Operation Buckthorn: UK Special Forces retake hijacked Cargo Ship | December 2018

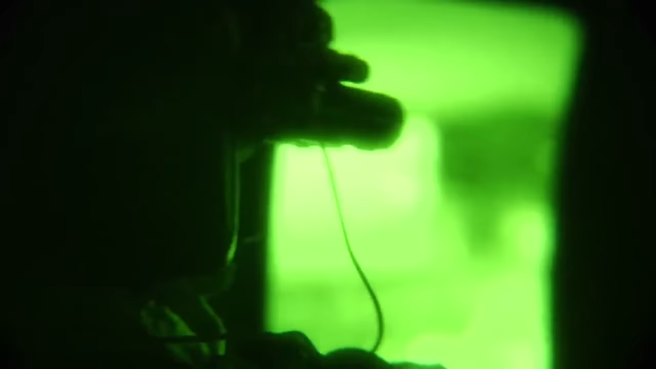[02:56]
Equipped with their rifles and night vision goggles, the 20 men from X Squadron began boarding their awaiting Royal Navy helicopters, at approximately 22.30.